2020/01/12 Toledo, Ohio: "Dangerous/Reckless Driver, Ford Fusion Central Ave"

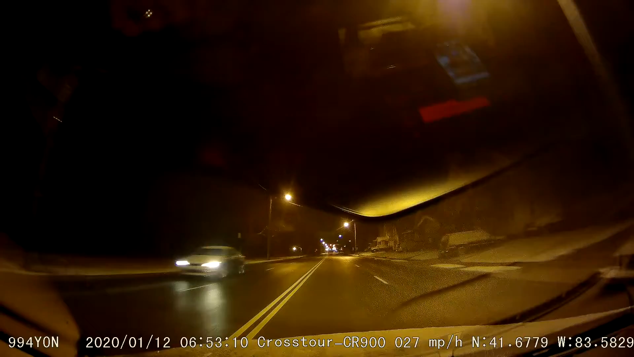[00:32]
I lost control there, it almost clicked me off there, yeah, it was on Jackman Road, I mean, excuse me, Central Avenue, there's Jackman Road there,